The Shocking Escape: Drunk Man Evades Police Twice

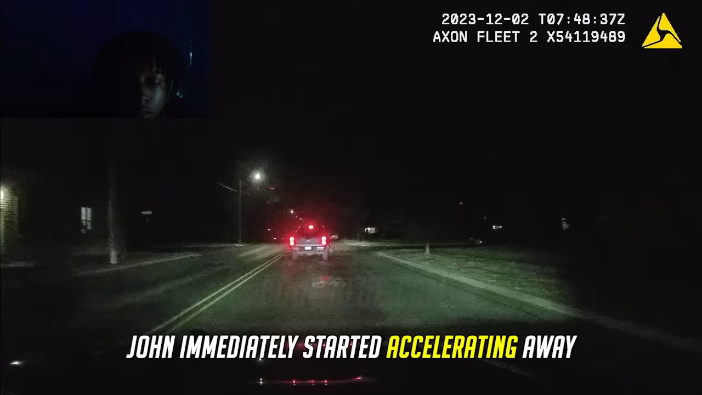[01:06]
However, John immediately started accelerating away and did not seem to be making an attempt to stop. William 160 headquarters.
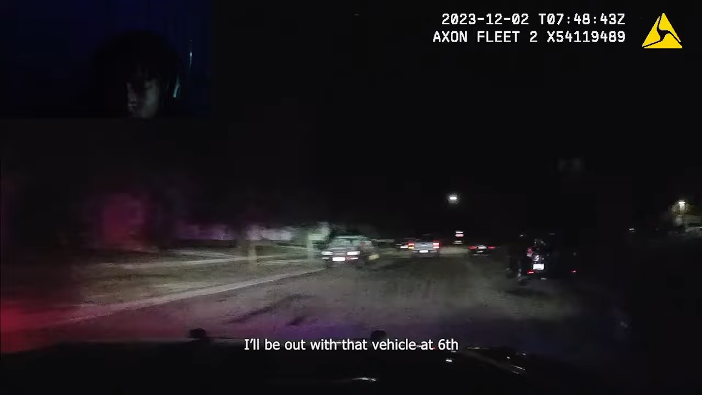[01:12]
I'll deal with that vehicle at 6. I'll see, I need you. 1080. 1080. Wait, I need you. Come on, baby, you using your damn breakers? We're at 6. And Broadway going towards Walker. That's like saying, hey, Tracy. West 9, Niagara. I missed you. Due to it being a Friday night in a densely populated college area, and with officers already aware of the vehicle's return, it was decided to terminate the pursuit. Small fleet of the units copied Nora 28, terminate pursuit.
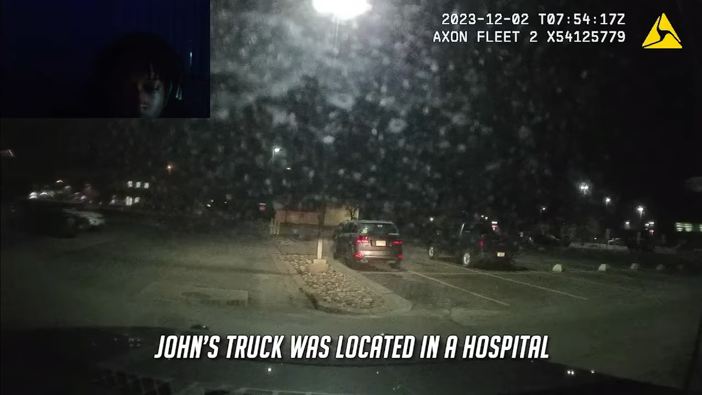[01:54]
About five minutes later, John's truck was located in a hospital parking lot. An officer then positioned his squad car at a distance, until additional units arrived to block it in. The truck eventually began driving away, and police made a brief attempt to pursue again, but quickly terminated it once more.
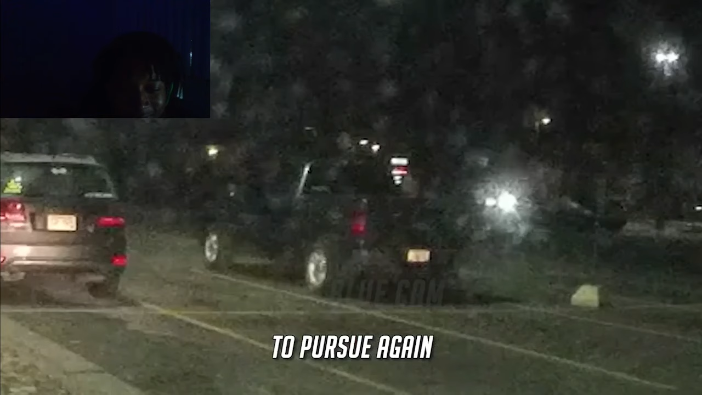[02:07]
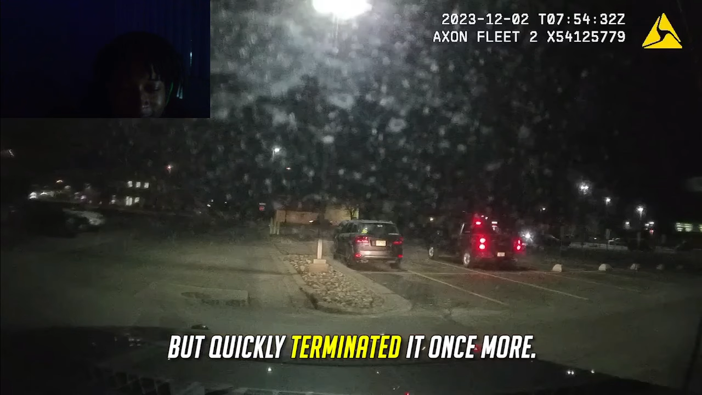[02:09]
Yeah, got on. Got on. That's going to be leaving here, going towards you.